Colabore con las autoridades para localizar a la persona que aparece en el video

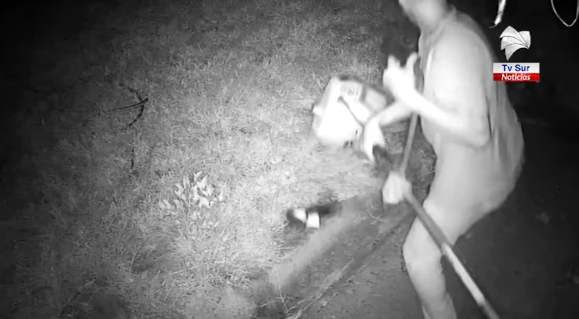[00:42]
Al parecer, dos sujetos ingresaron a una propiedad el pasado 10 de abril de este año en el sector de Zabalito en Cotobrus y sustrajeron varias herramientas. El individuo, que fue captado por las cámaras de vigilancia, ronda los 25 años de edad. Es de contextura media, una estatura promedio, cabello corto,